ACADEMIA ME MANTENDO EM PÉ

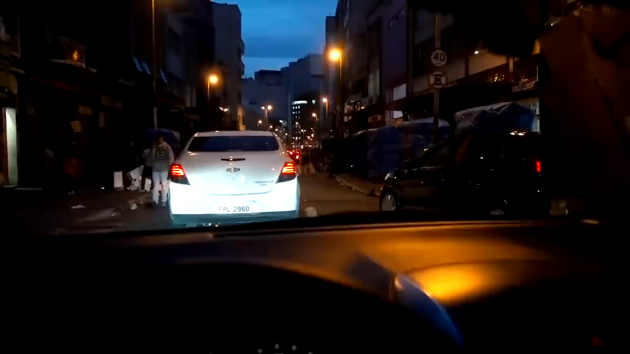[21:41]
Olha esse trânsito aí, cara. Tô aqui na rua 25 de Março. Eu venho aqui no centro de Santa Efigênia. Dei uma passada lá no nosso amigo Mohamed. FIFA Games. Acabei trocando uma ideia lá.
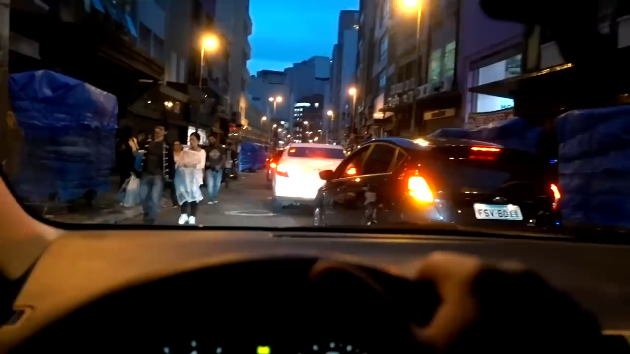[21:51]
E... Mano, olha o trânsito. Tô indo pra faculdade direto. Mas esse trânsito aqui mata.
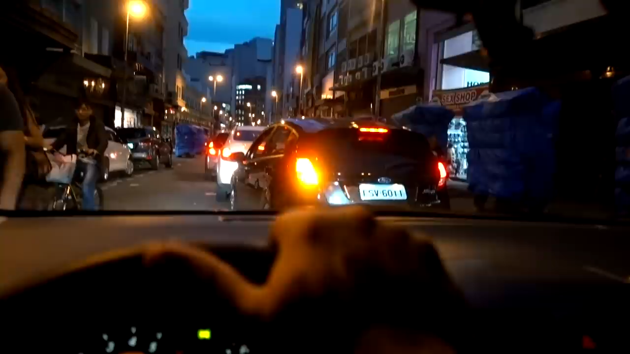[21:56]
Tem gente que pega isso aqui todo dia, né? Na realidade, o único trânsito que eu pego é pra ir pra faculdade.